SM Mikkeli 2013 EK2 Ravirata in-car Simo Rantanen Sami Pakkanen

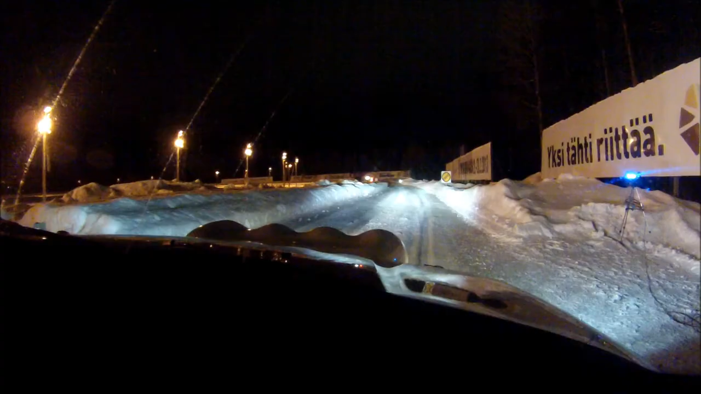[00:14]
Kiitos. Kiitos. Kiitos. Huomio. Kolme vasen oikein nopee aahdas.
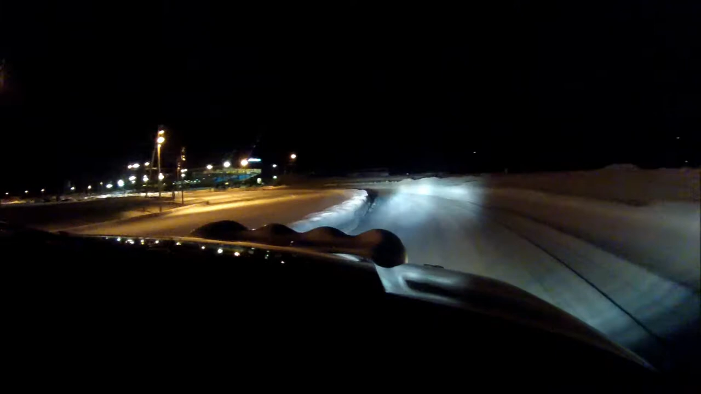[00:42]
Vasen oikein nopee aahdas. Kolme oikee vasen nopee. Noin. Hyvä. Vasen eri pirun pitkä. Mene vaan aahdamomista.
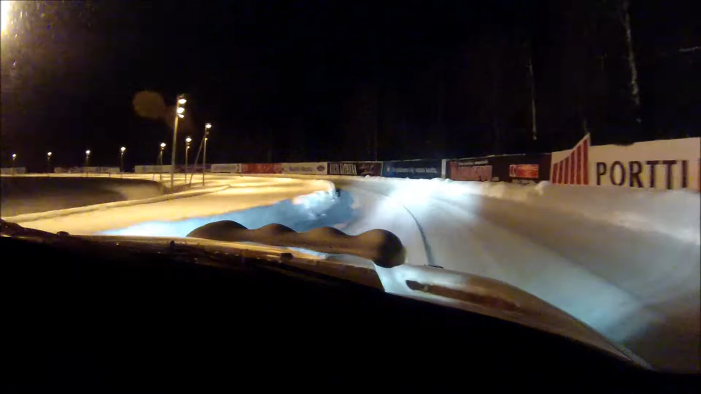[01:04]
Niin. Kolme vasen oikee nopee prisman kyltiltä. Oikee vasen nopee. Viisi vasen eri pirun pitkä. Hyvä jopee. Näin. Niin. Huomio.